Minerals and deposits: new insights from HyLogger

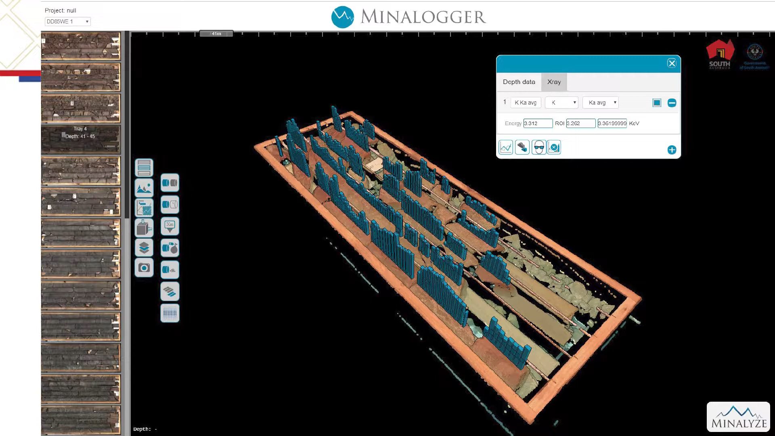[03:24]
You can rotate the tray around in three dimensions and you can see how the elements are varying as you go down the hole. You can have multiple elements on one plot if you wish. When we come to integrating their data with the HighLogger data, on the bottom plot we've got HighLogger data showing chloride species.